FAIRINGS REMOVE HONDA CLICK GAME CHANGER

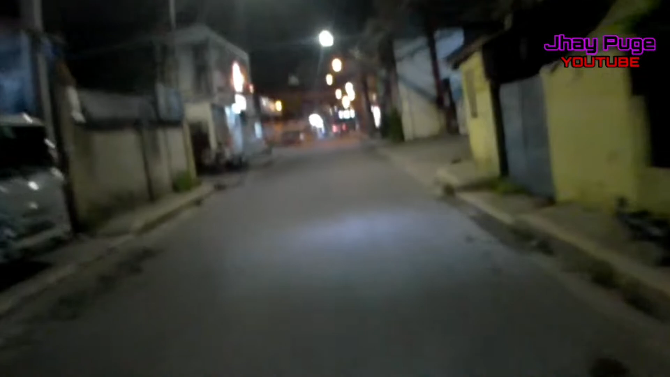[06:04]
what's back to mga kapogi Dave Pogge is here so ito na nga nakabit na natin yung ating ilaw ang ating mini driving life papatidangan nyo na mini driving life mag-PM lang kayo sa aking Facebook page at agad-agad kayo magkakaroon pero bibili nyo
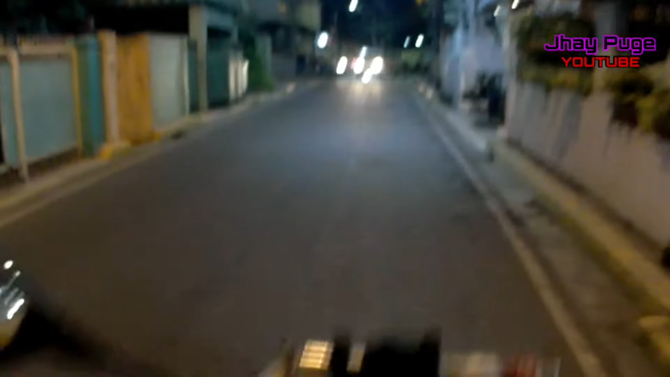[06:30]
may sarili syang switch yung ginamit kong tri switch may sarili syang switch hindi sya yung katulad ng ibang mini driving light na pag bumusina ako magpapas tawag doon, pass light may mga ganoon, wala sya, hindi ko sya nilagyan so kung napapasin nyo hindi ko nakabukas yung aking
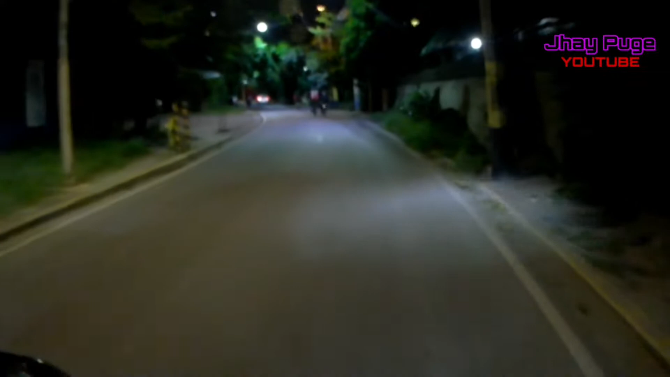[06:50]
mini driving light sya tanging ilaw lang ng ating Honda Flip Game Changer ang nakabukas dyan kapag hinay ko sya,
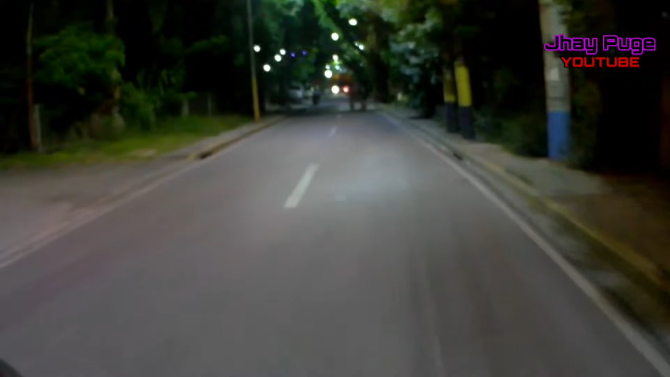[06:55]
yan, ganyan sya ayan, nadaan tayo sa medyo madilim yan,
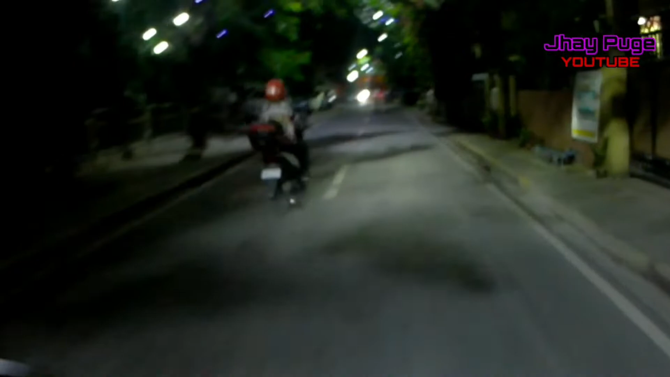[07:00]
meron maliwanag pa dito mga kapubi, kasi pasko na yun daming ilaw pero ayan sya,
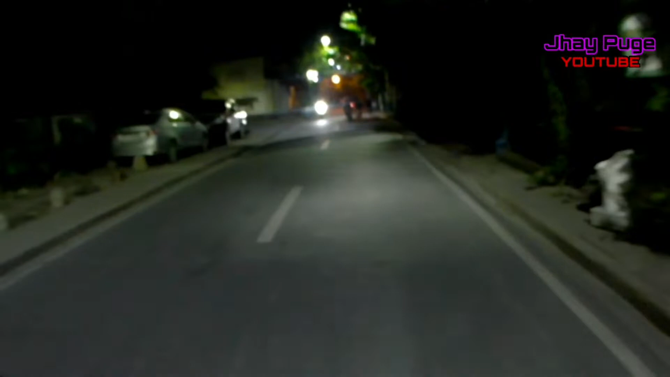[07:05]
kung mapapasin nyo kailo, kailo, ina kailo kailo ko lang sya binibling kerto pupunta tayo sa isang madilim na lugar makikita nyo kung ganoon kaliwanag yung mini driving light actually, hindi ko pa nga nasa setup yung button nito, kung mababa ba o mataas
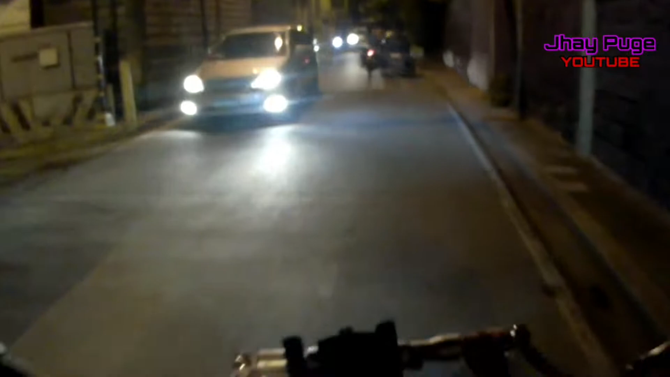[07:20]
pero sana sakto lang ngayon ko palang gabi sya maayos katulad nito, yun eh inalo muna natin, yan, nadin yun oh hi boom ayan sya, pag nakapote ngayon, papakita ko sa inyo yung hi
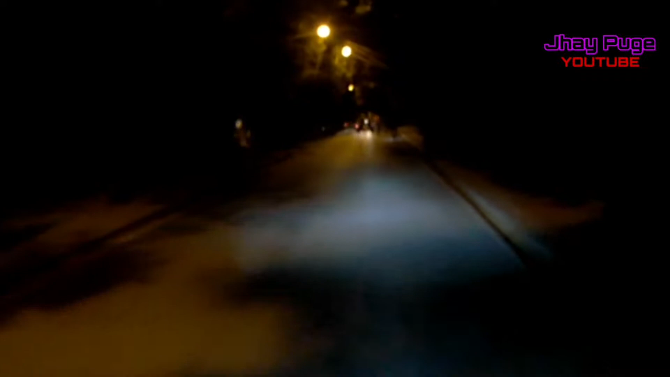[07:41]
nakita nyo yun mga apogi nakakaya pag sa mga ano eh pero sobrang lakas na kasi oh ayan sya oh sobrang lakas nya mga apogi ayan yung high beam nya low low na mini driving light medyo binabaan ko na pala yung low na mini driving light ko yan ayan sya liwanag mababa pa yan mga apogi ah pwede ko pa itaas yan doon tayo sa may band na band na doon sa may madilim pa medyo maliwanag pa kasi yung lugar dito eh pero nadidilimhan na rin ako dyan sa mga lugar dito dito na ganyan
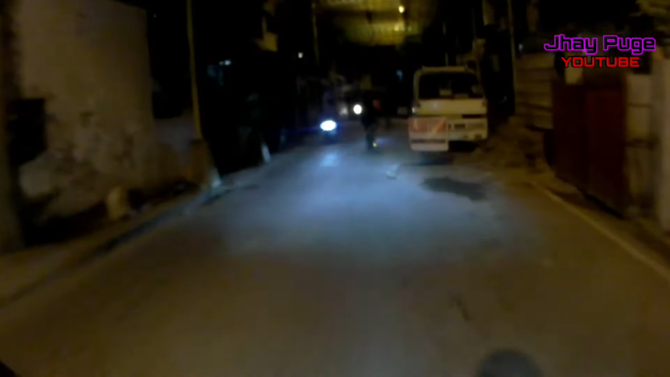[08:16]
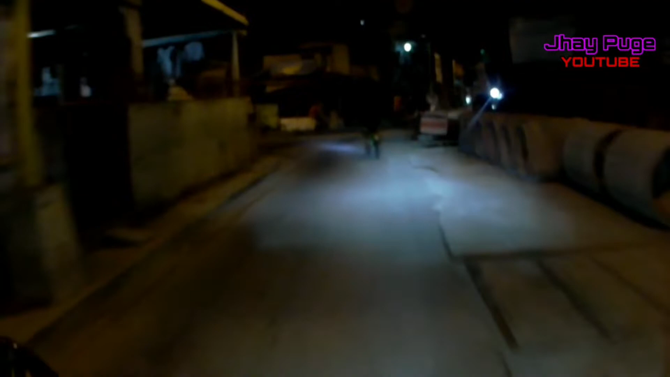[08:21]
madilaw yung ilaw nila eh yung mga ilaw sa ano poste
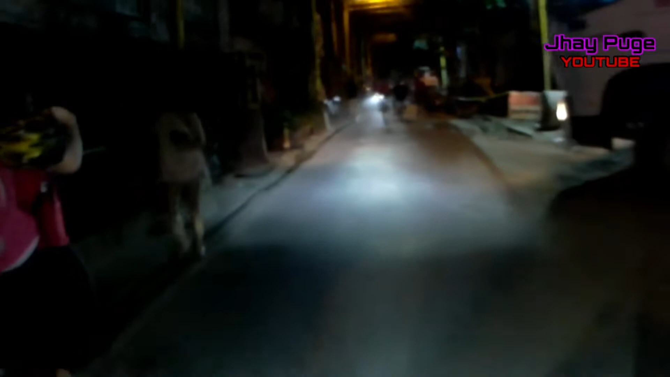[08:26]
dito to sa lugar sa mandaluyo nga so yun nga kung inaailangan nyo ng mini driving light
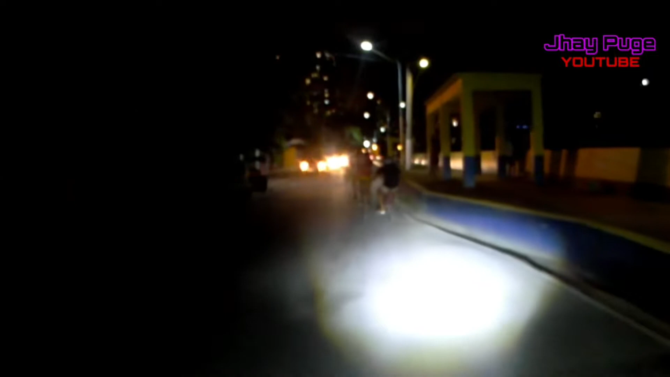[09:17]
masyadong naaayos yung bato nito mga foggy hindi ko alam kung itataas ko pa ba yung bato niya o tama na yung bato niya kasi maliwanag na yung lakas yung bato niya